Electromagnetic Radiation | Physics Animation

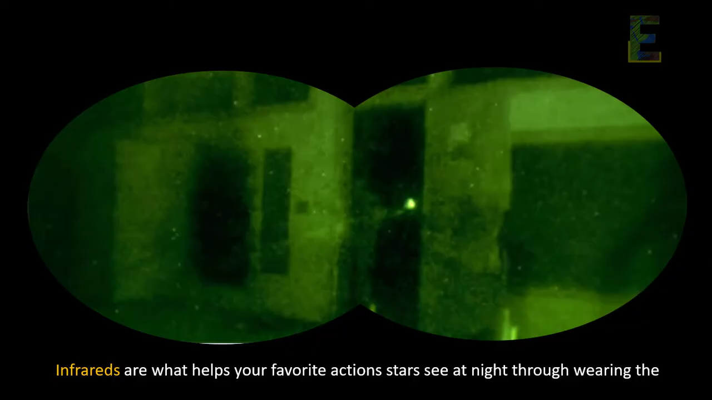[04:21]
are what helps your favorite action stars see at night through wearing the night vision goggle that
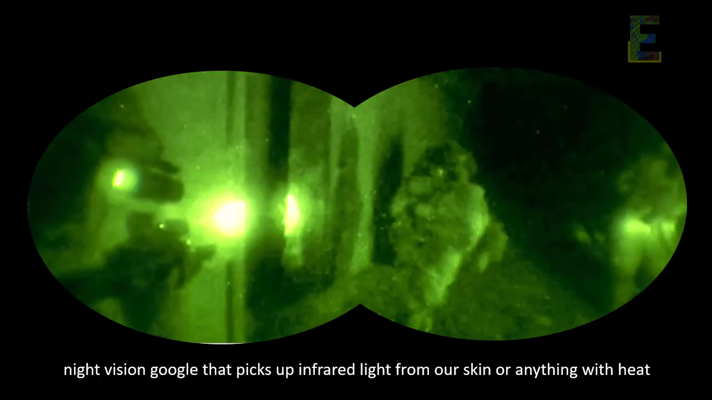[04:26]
picks up infrared light from our skin or anything with heat